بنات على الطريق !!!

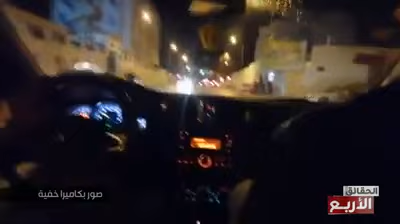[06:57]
العشرة متاع الليل، الحركة في نفس الشارع ما زالت متواصلة، واللي تكمل من الكليون الأول ترجع لبلاصتها كيما الطفلة هذه.